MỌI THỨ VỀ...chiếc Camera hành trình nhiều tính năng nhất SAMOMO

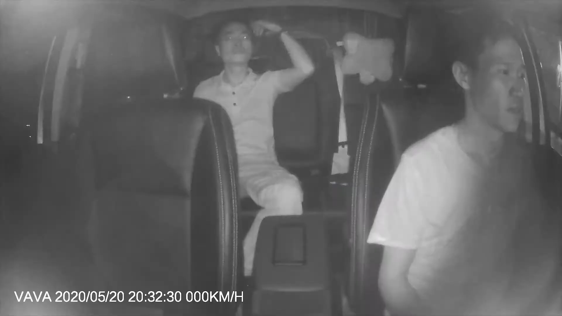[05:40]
Thông thường thì các vụ tai nạn thì thường xảy ra về đêm.
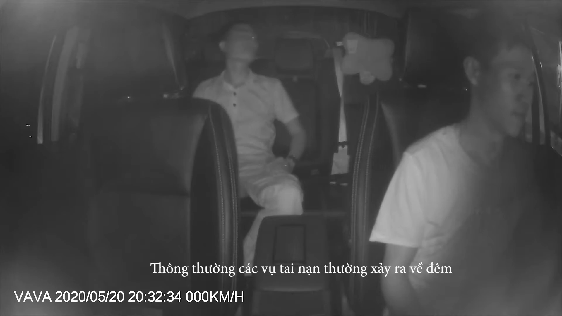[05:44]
Các đối tượng thì thường tìm đến những nơi vắng để tấn công tài xế. Khi IR được bật thì màn hình chuyển sang chế độ trắng đen, nhìn rất rõ đó.
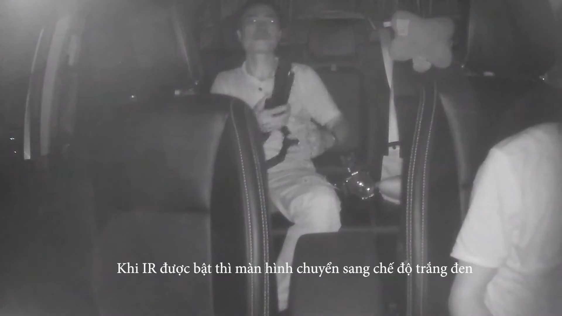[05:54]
Đó, còn khi mà có ánh sáng thì bạn không thể nhìn thấy gì đây.
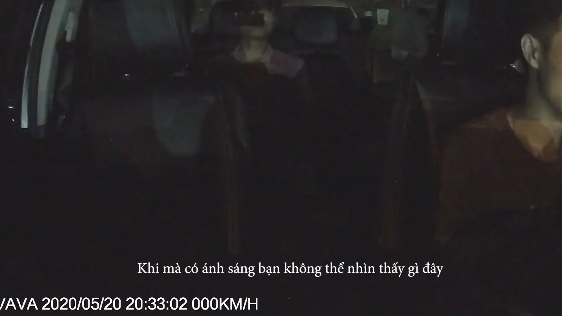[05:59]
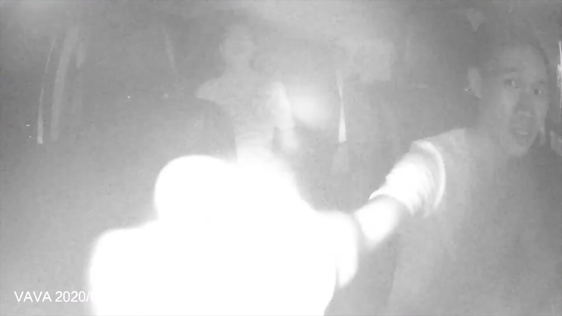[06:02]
Đây, giờ này thì bạn có thể
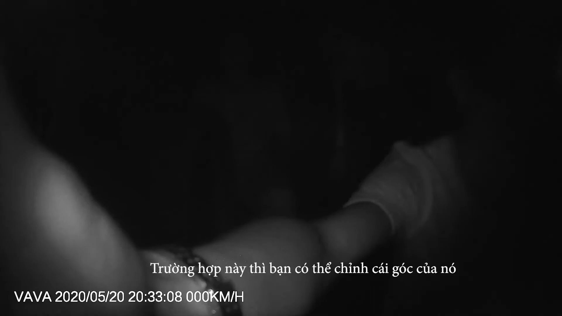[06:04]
chỉnh cái góc của nó rất sáng. Đấy, nhìn mặt đối tượng. Khi sáng như này thì cam sẽ quay ở chế độ bình thường. Rồi, chỉ được tối.